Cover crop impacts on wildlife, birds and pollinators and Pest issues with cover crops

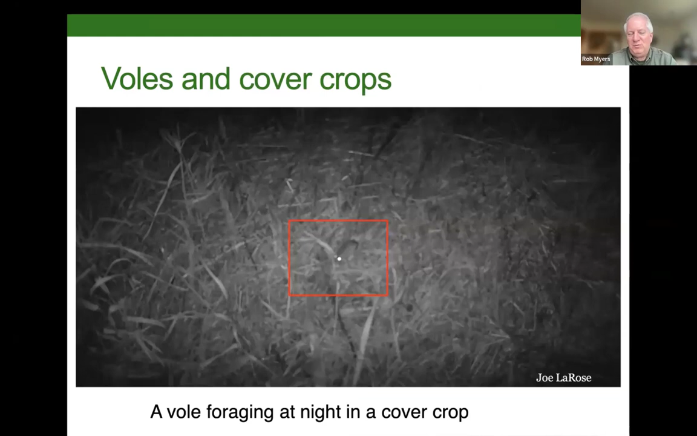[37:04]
This was a wildlife camera we set up here in Missouri that caught one out doing some feeding. Depending on the species you have, they may be coming out of grassy areas on the edge of the fields or if the field had been planted that was previously in pasture or CRP or hay ground that can also contribute to the problem.